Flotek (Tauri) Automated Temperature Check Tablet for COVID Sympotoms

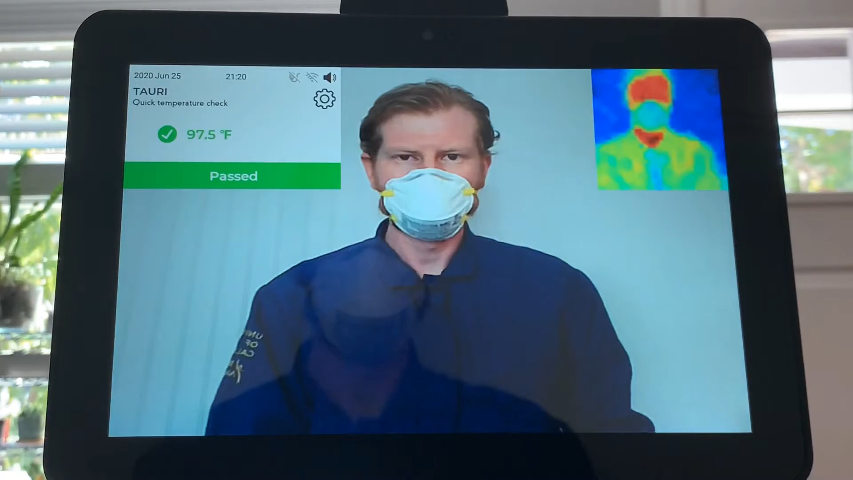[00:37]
On screen: spot 97.5°F
It comes with a stand and it's extremely quick and easy to set up.
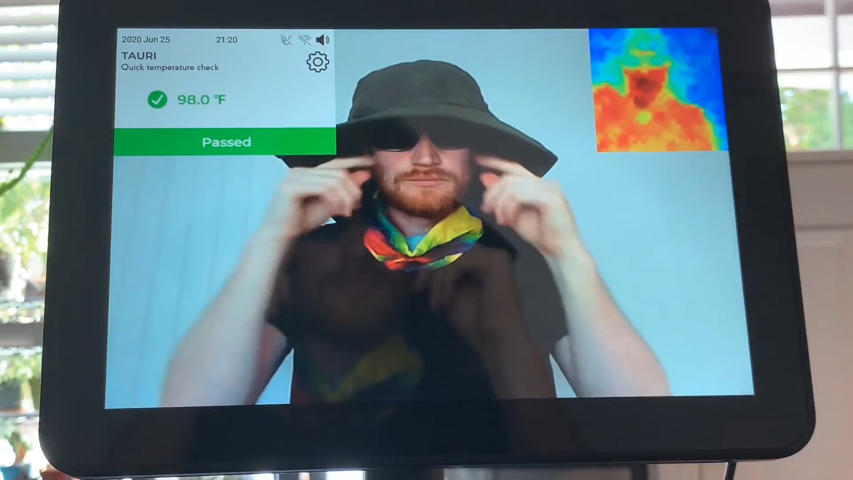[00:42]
On screen: spot 98.0°F
It works regardless of what type of PPE you are wearing. It takes consistent and accurate measurements of
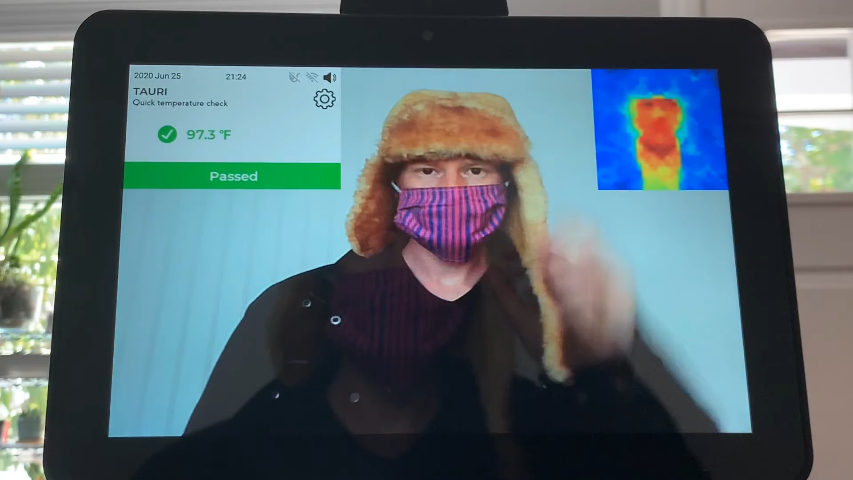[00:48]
On screen: spot 97.3°F
temperature and takes away the need for manual checks when people enter your business.